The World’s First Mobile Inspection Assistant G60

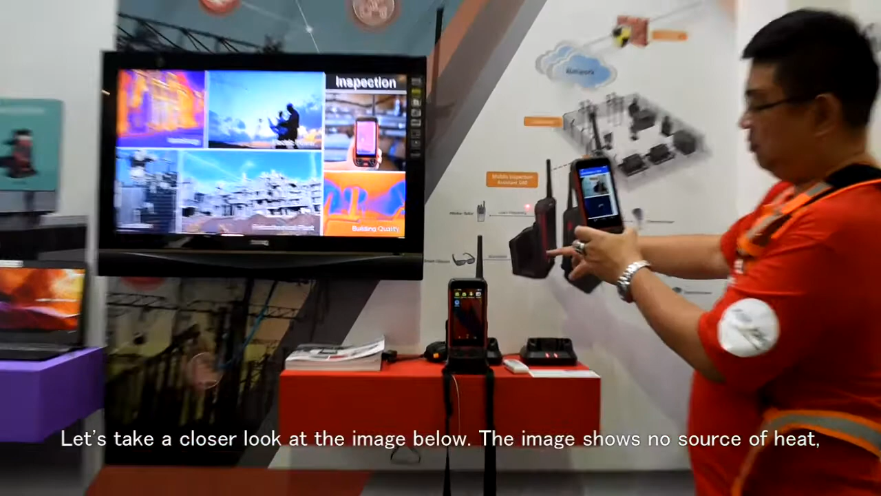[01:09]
壁其實這個圖形是沒有熱源的所以但是